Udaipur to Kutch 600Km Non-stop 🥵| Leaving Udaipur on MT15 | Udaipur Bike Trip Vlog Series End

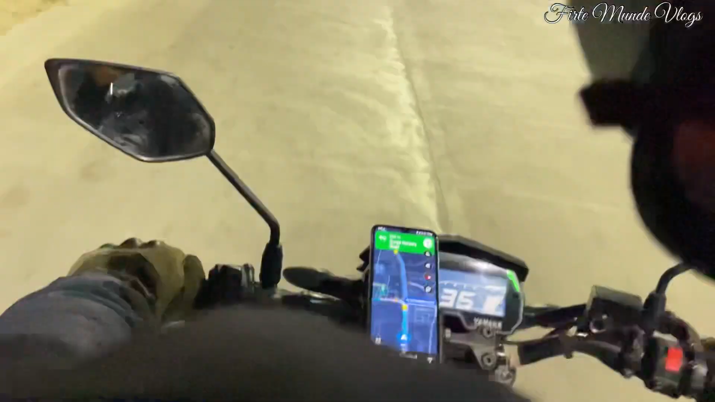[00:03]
था और सुबह के बज़रे थे
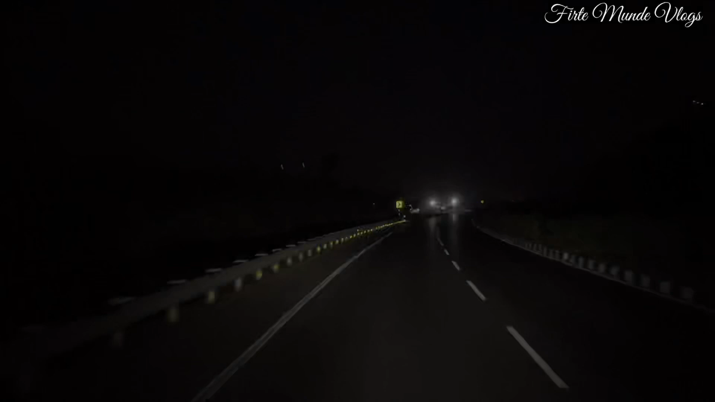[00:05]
5 और रास्ता पूरा सुनसान था और इतनी ठंड थी कि हमारे हाथ भी पूरे जम चुगे थे लेकिन हमने हार निमाने और जैसे तैसे करके हमने पूरे 50 लिटर पूरे किये